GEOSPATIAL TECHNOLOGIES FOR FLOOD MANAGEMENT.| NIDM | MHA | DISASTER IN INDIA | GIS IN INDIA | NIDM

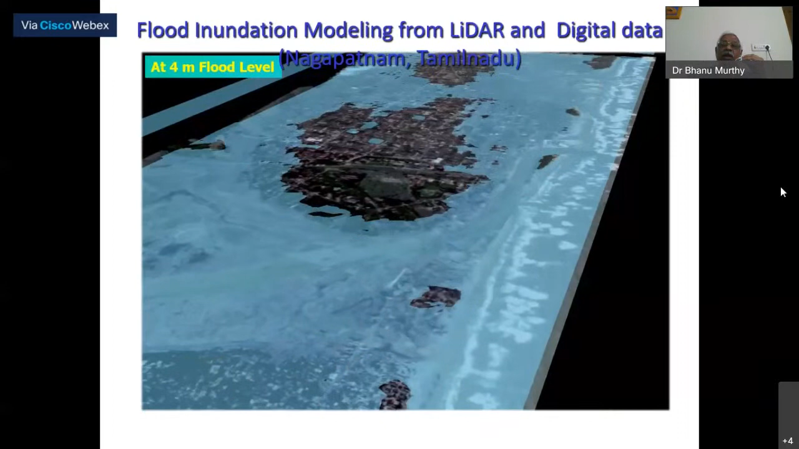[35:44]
How for a given event how it is going to take place modeling can be done using LIDAR data. And the same thing for flood plains if you take it.